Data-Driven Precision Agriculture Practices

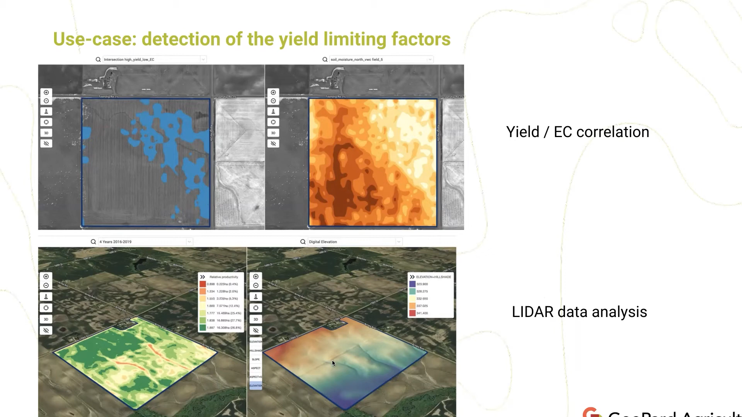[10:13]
Here's an intersection of high yield, low EC data. Also you can see that in some cases topography is very important. And if you have LIDAR data, then quite often there is correlation between your topography and your field potential.
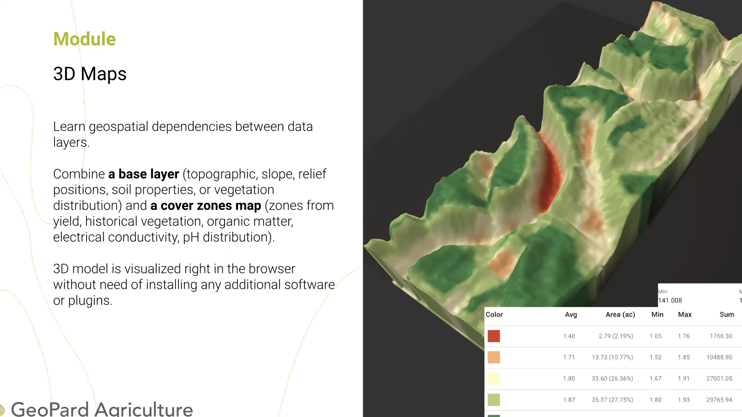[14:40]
then you can switch topography and organic matter and see really high lows of your organic matter. And overlay, for example, yield data on top of it. It's really great tool for research purposes and helps to understand your fields in details. Geopart is available as a web application, simple software as a service.